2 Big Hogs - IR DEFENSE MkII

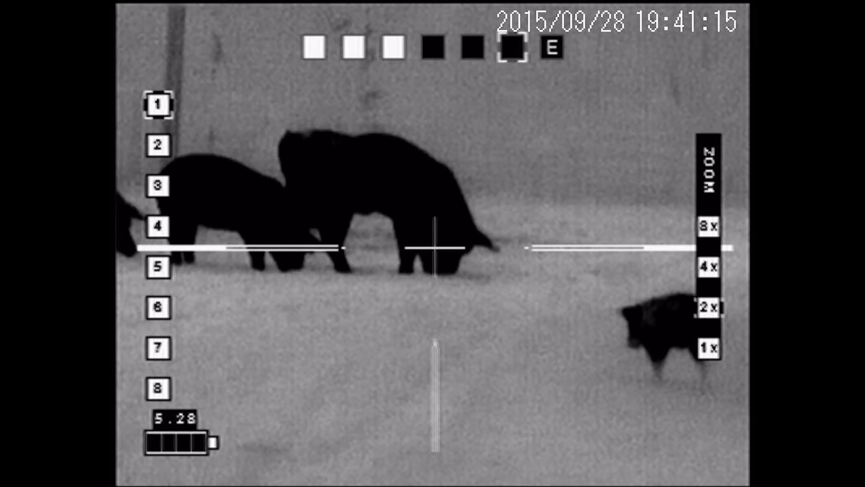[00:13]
We got the video on it. You got it for sure on? Yeah.
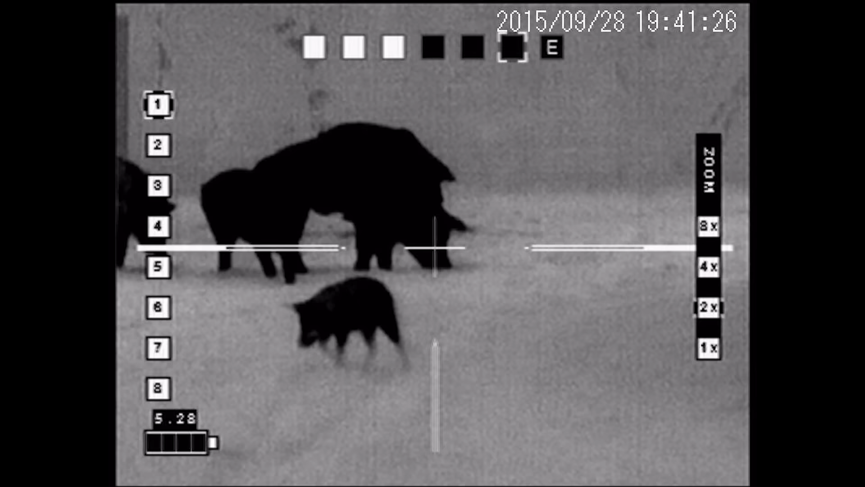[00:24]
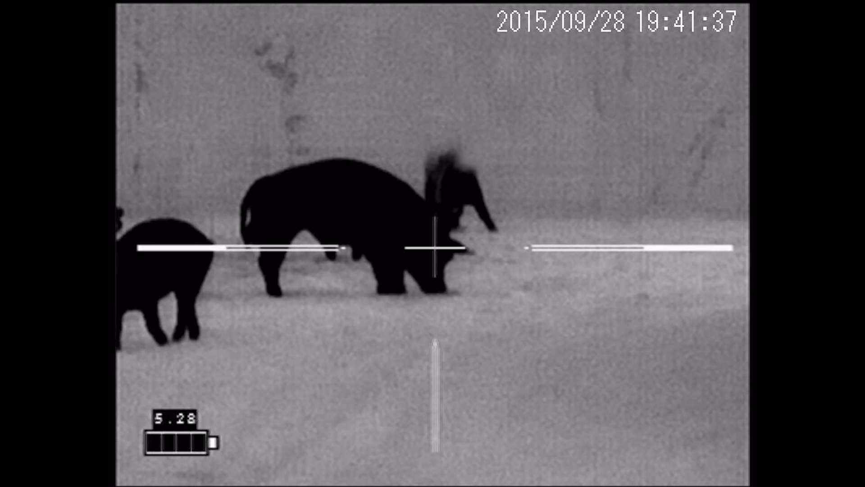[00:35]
We got that, the hog, he's pointing towards the right.
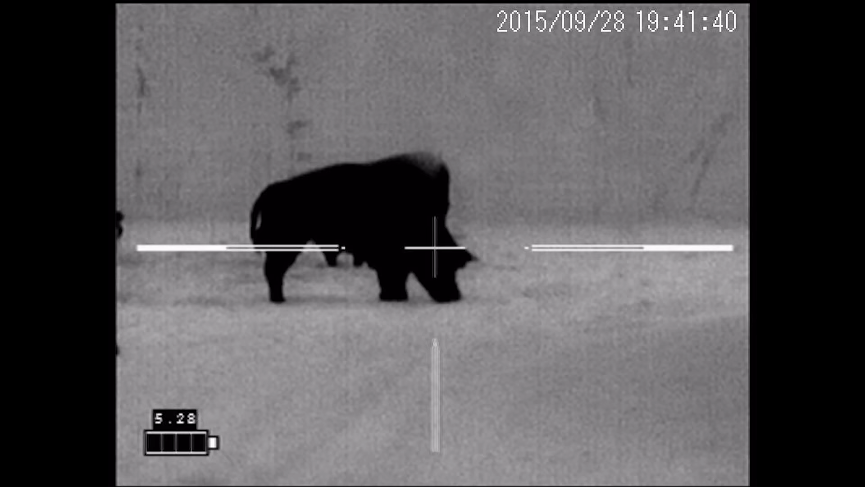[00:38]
Yeah. Is it more as he's saying? Yeah.
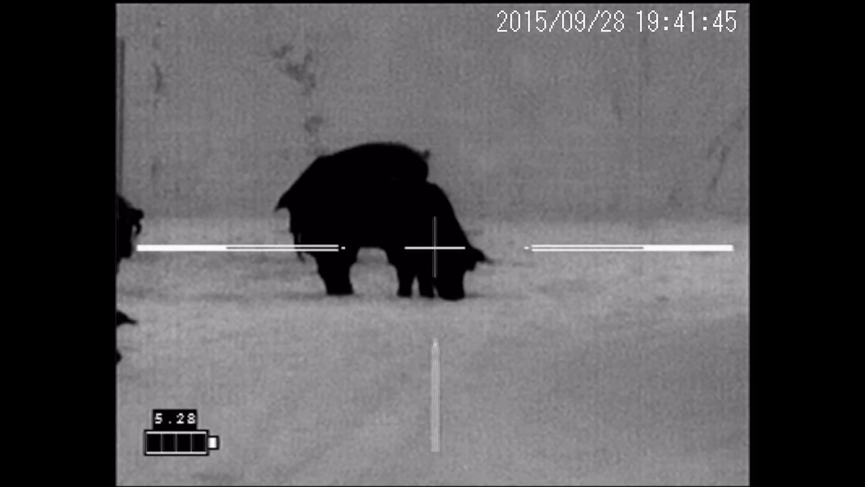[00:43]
He's pointing to that one until he gets from behind him. Here we go. Sure.
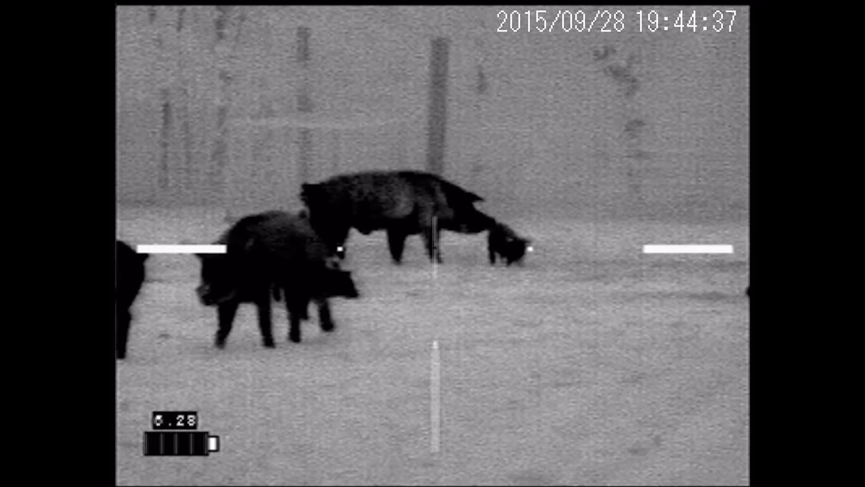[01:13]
Now that big one's back over there by himself.
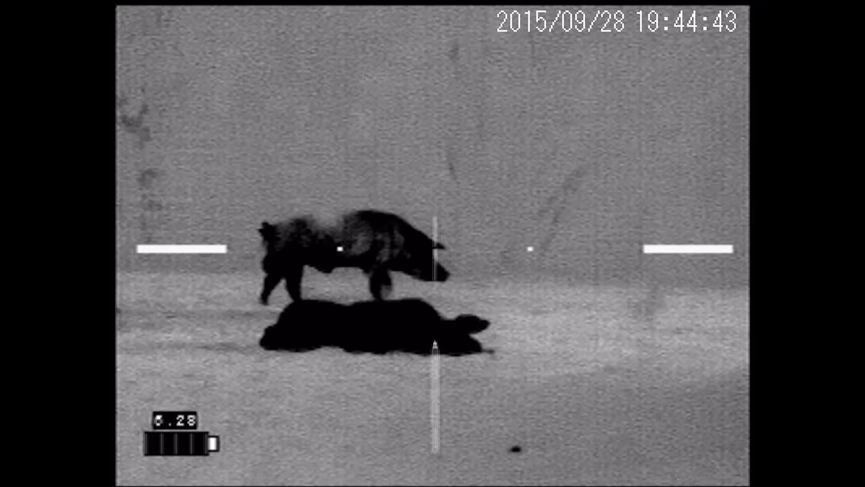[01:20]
See that big one? Yeah. Yeah.
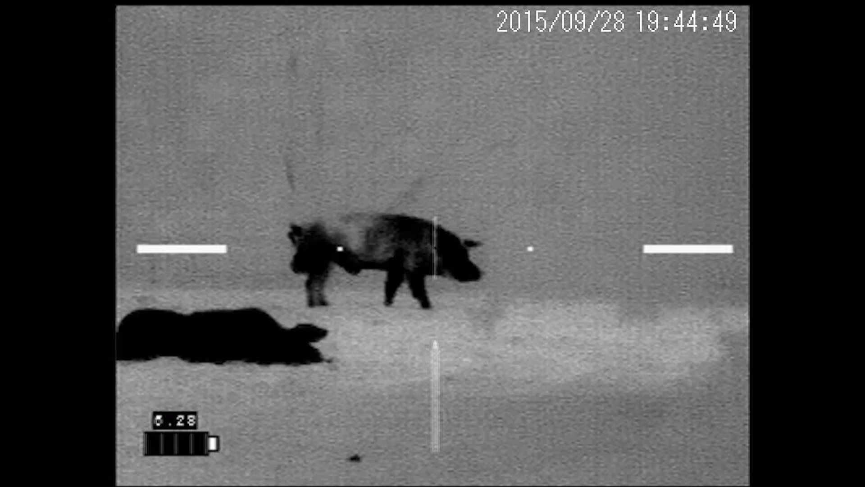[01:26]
He's blocked by a tree limb. Yeah.
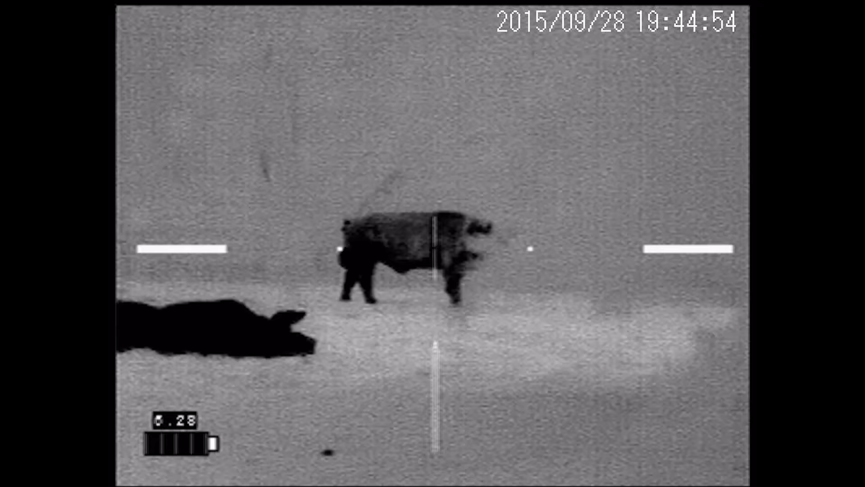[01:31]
He's coming back in now.
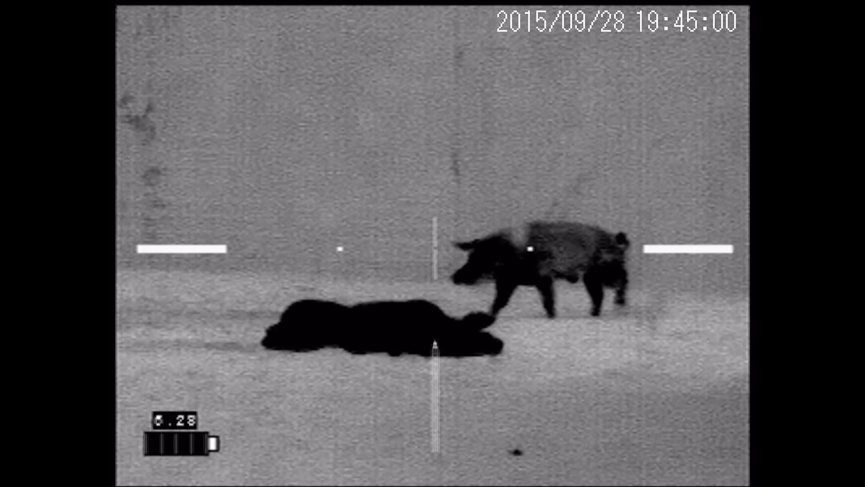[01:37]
You ready?
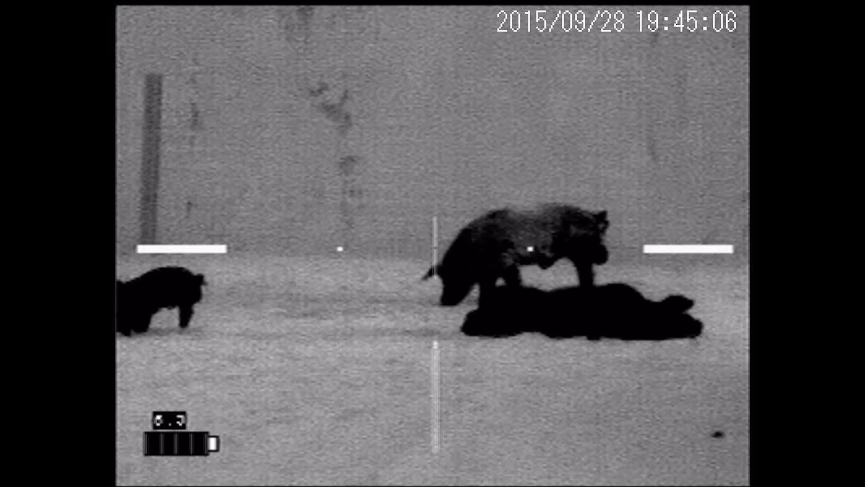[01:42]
Yeah. One, two, three. Oh, look at him, Don. Take him out if he goes anywhere.
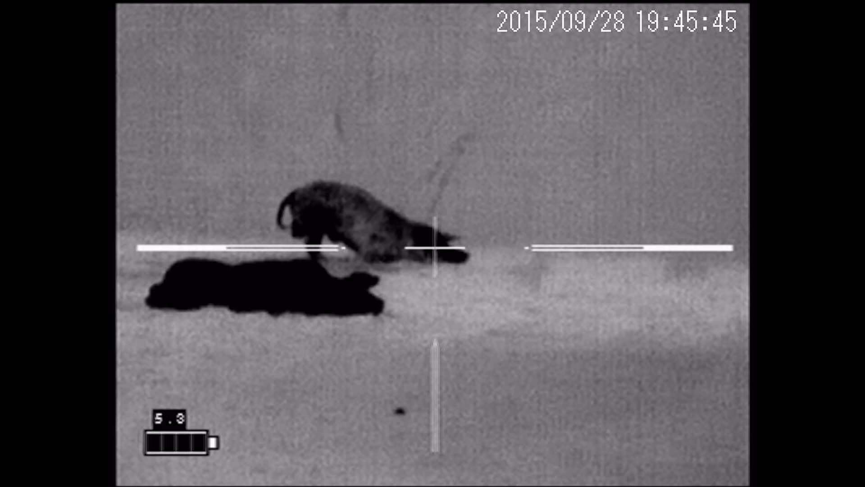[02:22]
I'm going to shoot him. I'm going to shoot him in the head. If I can get his head.
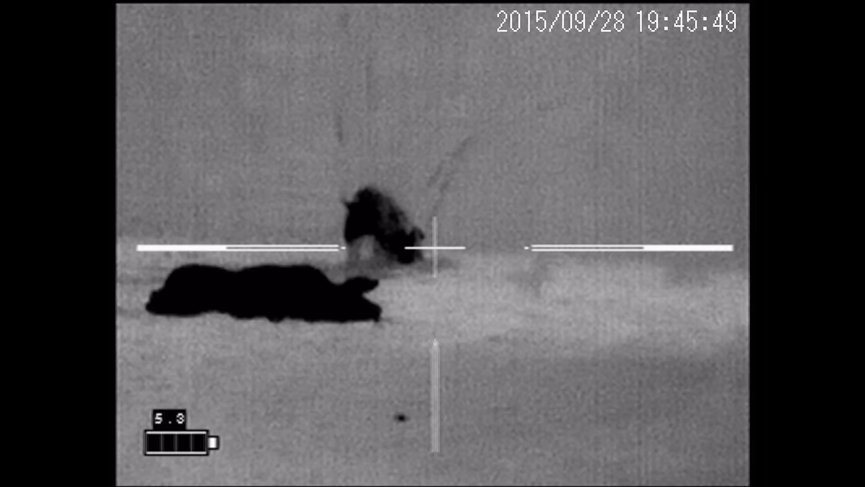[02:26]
Okay, wait a minute.
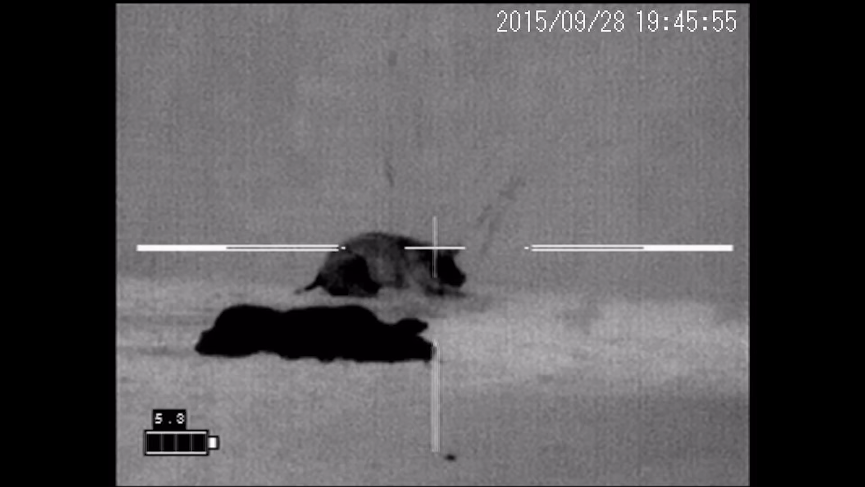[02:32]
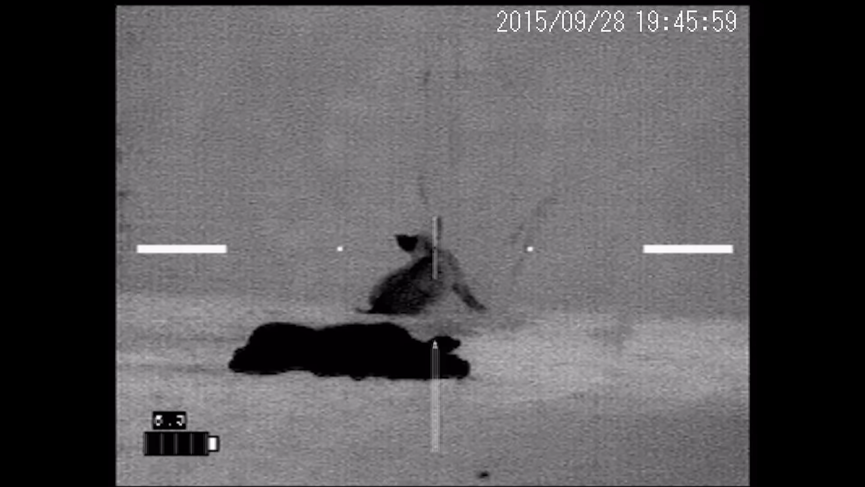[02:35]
I'm going to shoot him again. See that?
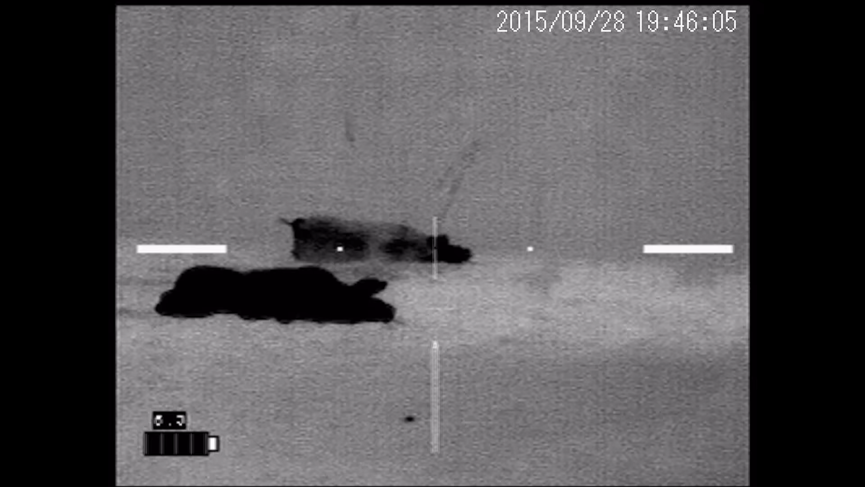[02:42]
Oh, look at him. Bye. I'm going to shoot him in the head. I'm going to shoot him in the head. I'm just going high.
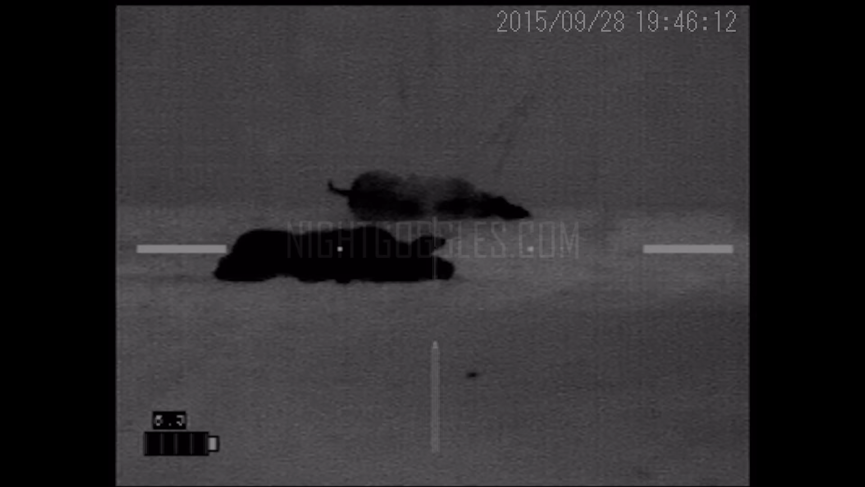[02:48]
I don't know why you're doing that. You